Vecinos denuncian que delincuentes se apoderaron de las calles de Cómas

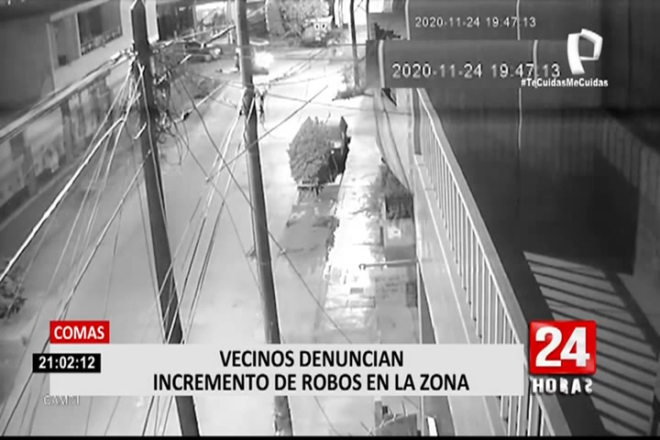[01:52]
7.47 de la noche del último martes, y este mototaxista se dirigía a la urbanización Los Ángeles, en el distrito. De pronto, la pareja que abordó el vehículo lo obliga a detenerse, amenazándolo con un arma en la cabeza. Yo no me quise bajar de la moto, me golpearon en la cabeza, y ahí tenía que bajarme.